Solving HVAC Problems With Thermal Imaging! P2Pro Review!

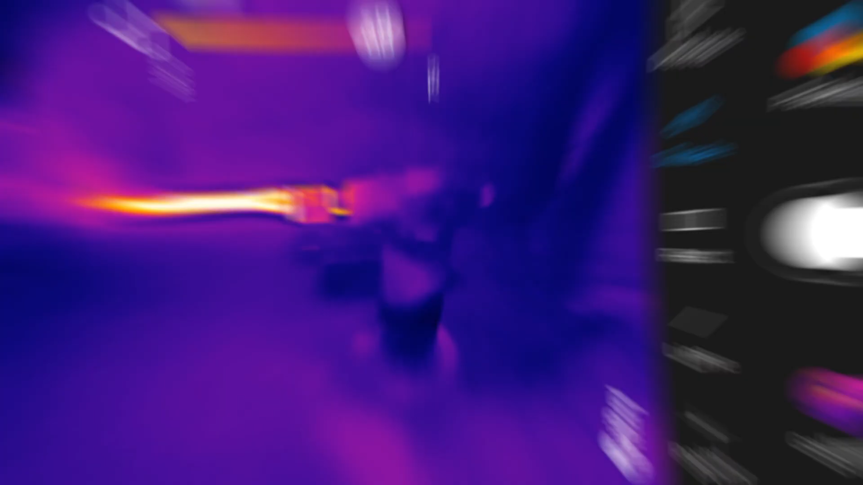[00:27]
My favorite feature is this scale bug.
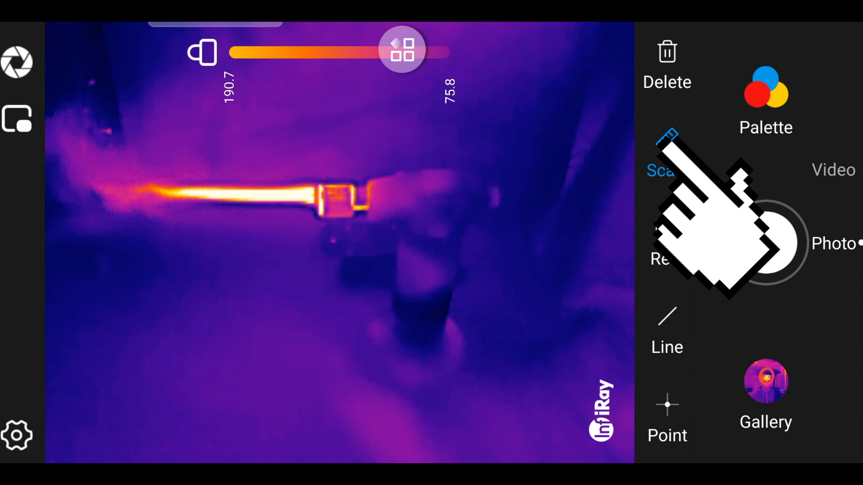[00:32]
This will overlay a temperature gauge directly over the screen that ranges between the coolest and hottest spots that it sees.
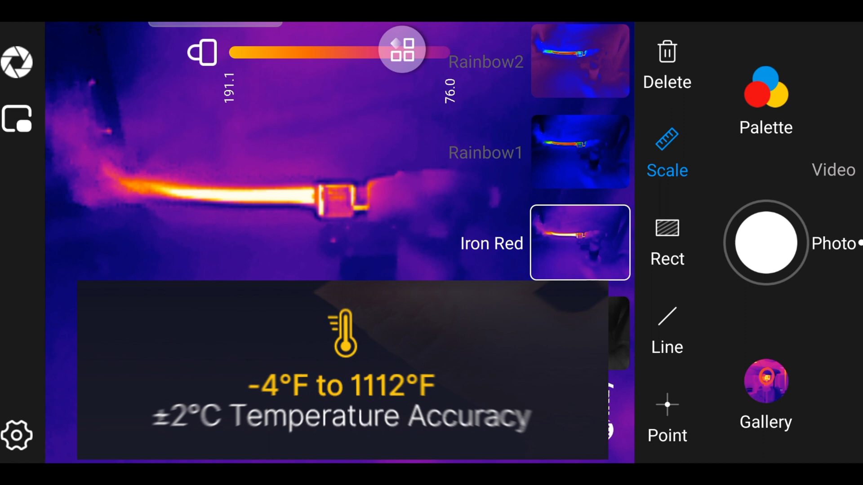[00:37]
The camera can see temperatures as cold as negative 4 degrees all the way up to 1112 degrees Fahrenheit plus or minus 3.6 degrees.
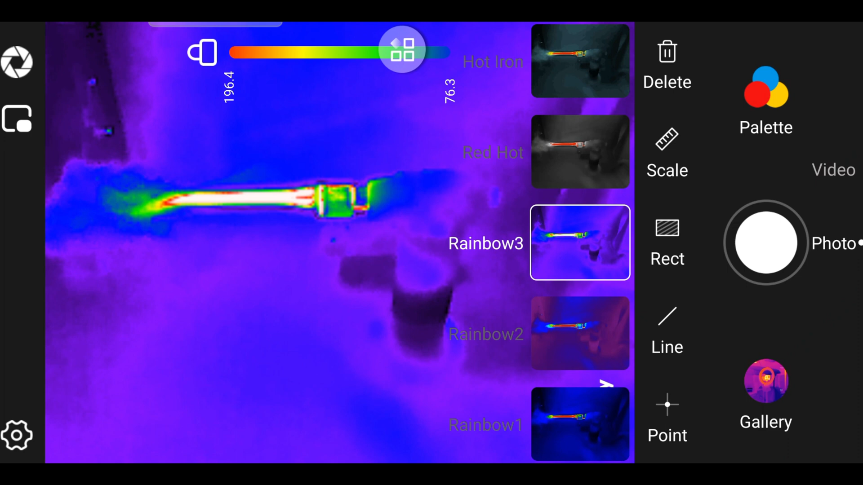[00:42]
There are 11 different pallets to choose from which makes for a unique viewing experience.
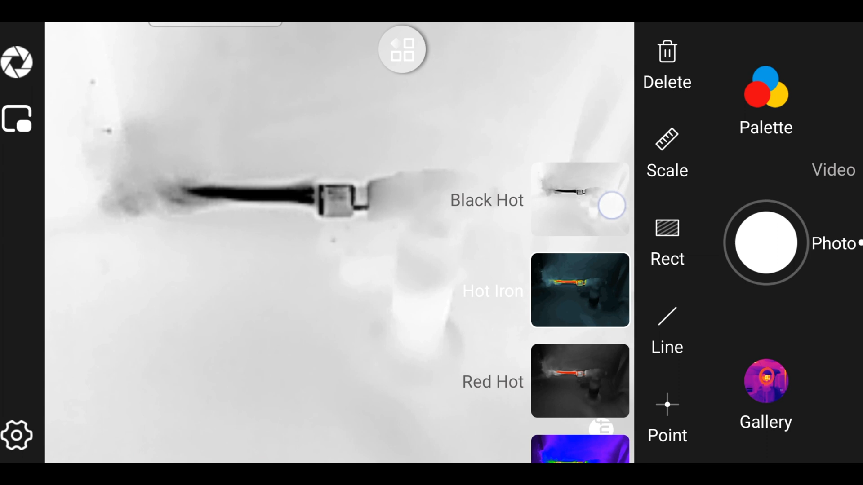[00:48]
I personally like to switch between the Iron Red, Rainbow 3, and Red Hot.
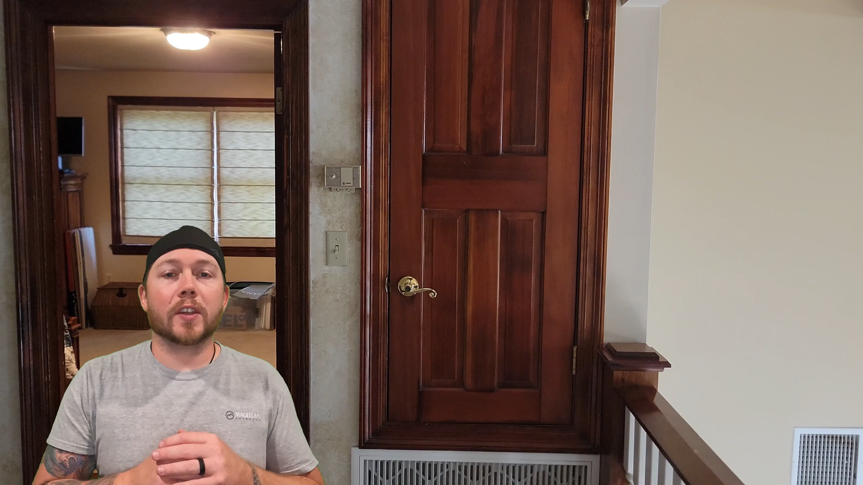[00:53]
I went to a house where the complaint was that the upstairs system never turned off and the thermostat always had a really high number. I came across this closet unit that was open to the attic and the thermostat actually happened to be on one of those walls.
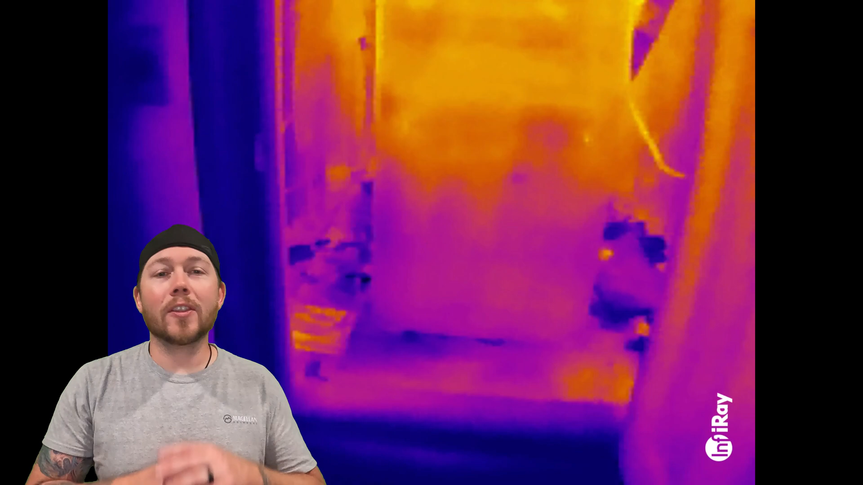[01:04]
Now this was a dead giveaway that I had a lot of heat issues related to the attic and the closet sharing the same air,
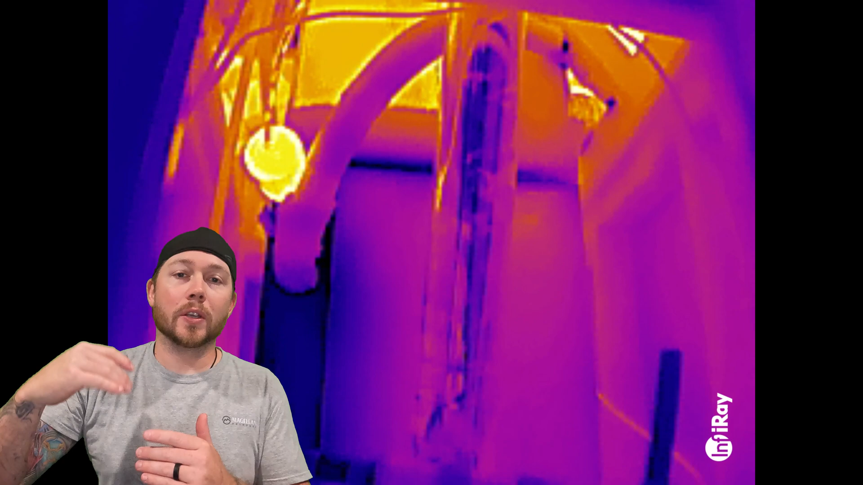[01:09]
but showing them the heat with the camera was a total game changer.
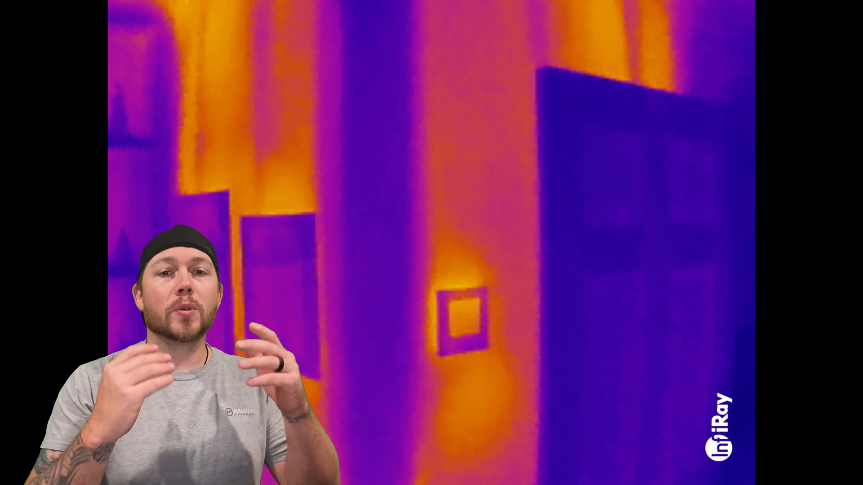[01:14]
Instead of trying to explain it to them and hope that they understand, I could easily show them exactly what was going on with their wall and that was it. I actually have the same issue with this house.
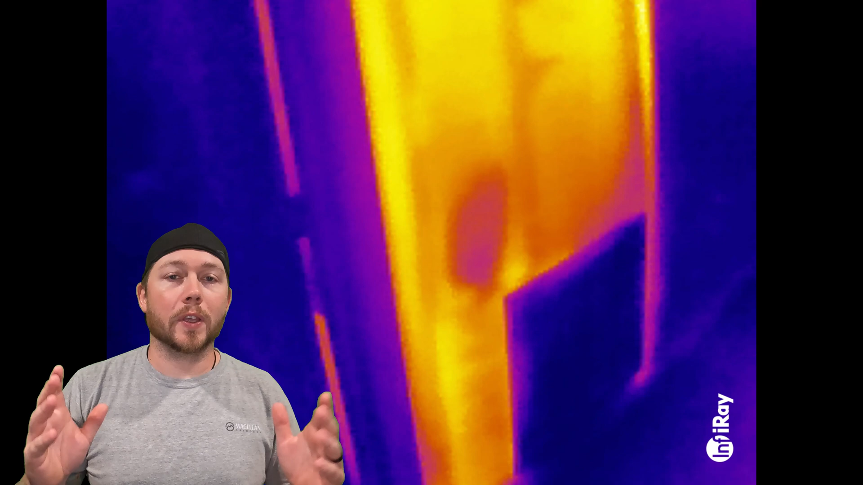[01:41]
That's when I noticed that the thermostat was on the same wall as a unit.
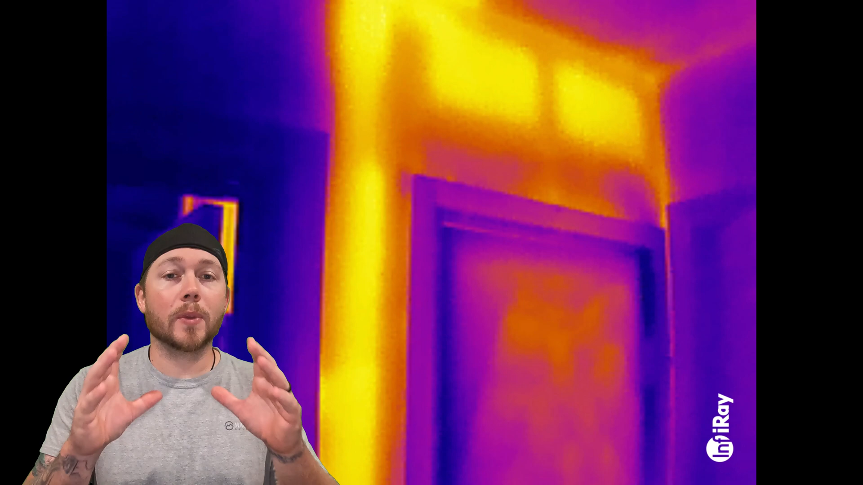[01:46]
Now once I got the camera out, showed them the hot walls and related it to the insulation being missing, everything was fine, got the insulation replaced and just let the wall cool down.
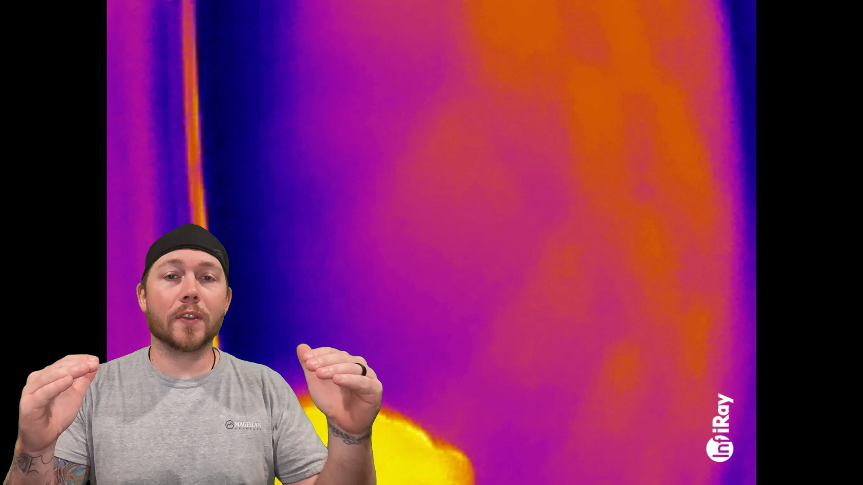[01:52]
I was actually inside of the app playing around with the different colors when I noticed that the walls in this house were just really hot. Why are they so hot? There's so much heat surrounding these boxes that just shouldn't be there. So I went up in the attic and I took a look.
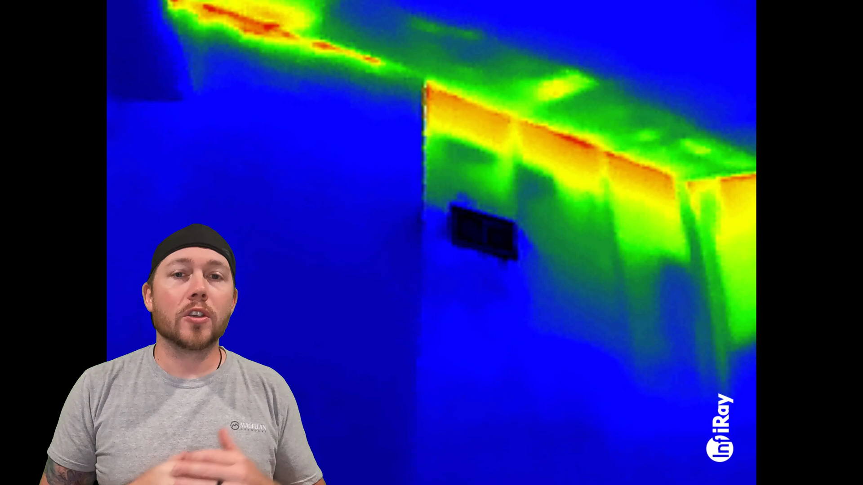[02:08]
Sure enough, insulation that was vertical on the walls were just falling off and the customer said that she was going to replace it in the winter and I can't blame her,
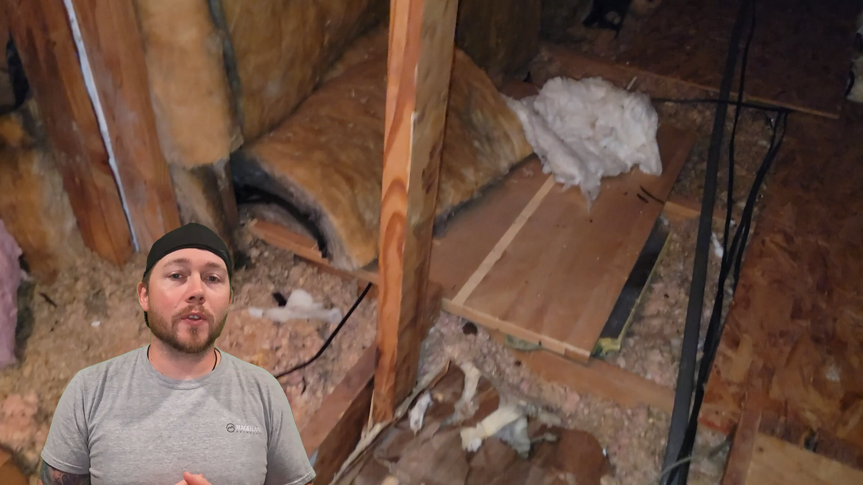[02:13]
it's hot. Now we've seen what the hot spots look like on the inside of the home.
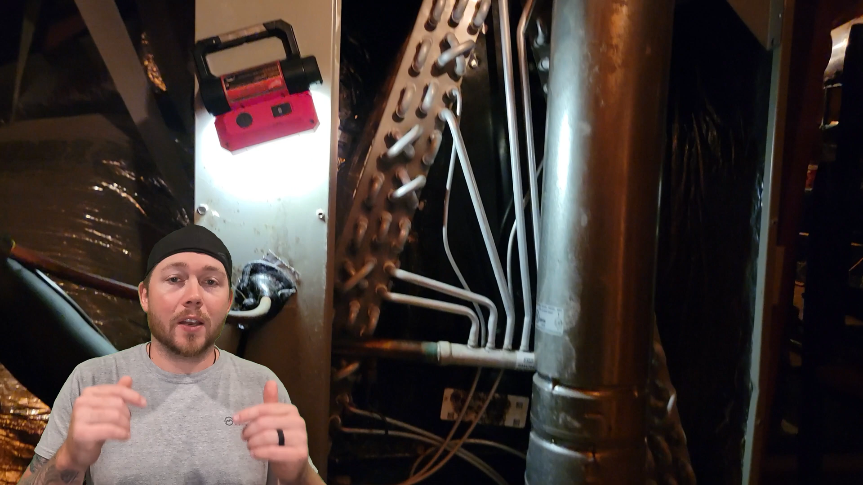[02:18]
So let's take it up to the attic and see the conditions that our equipment is actually subject to.
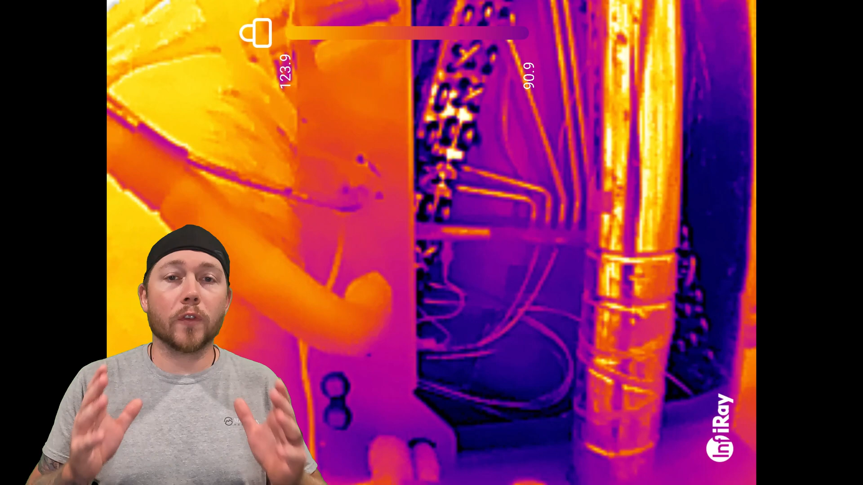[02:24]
This is a vertical gas system in the attic. Notice how hot all of these surface areas are on the cabinet and the ductwork.
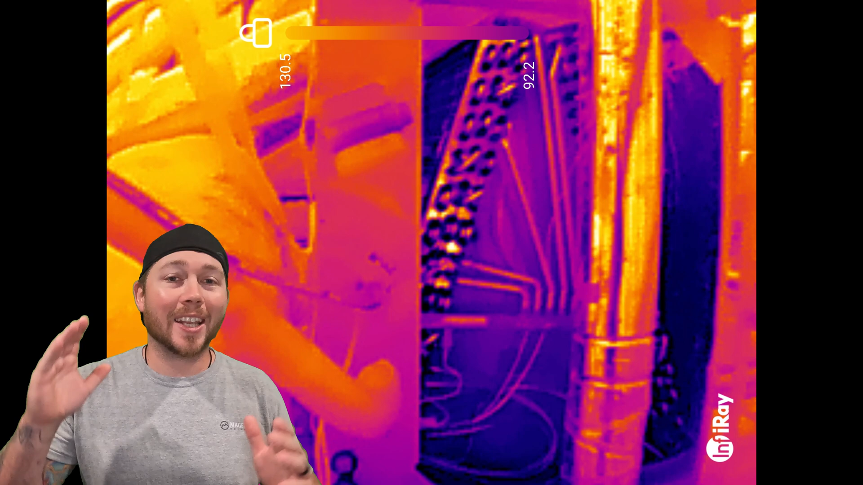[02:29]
It's honestly impressive to see how efficiently these machines run even
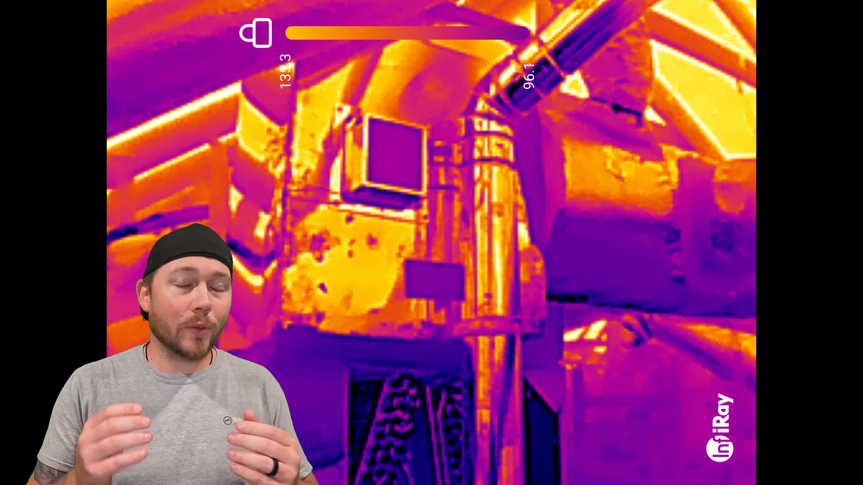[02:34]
with the little bit of insulation that separates that hot attic and our conditioned air.